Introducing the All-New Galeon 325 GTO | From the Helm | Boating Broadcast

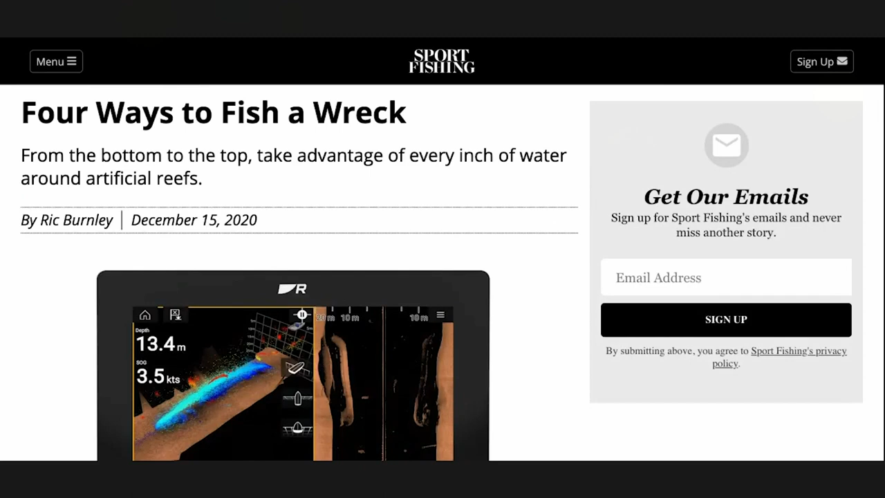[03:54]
On screen: depth 13.4 m, speed 3.5 kn
And of course, you know, you got a Raymarine screen there. Everybody, we were just talking about it recently with Boating Tips Live, too, of how advanced these things are these days.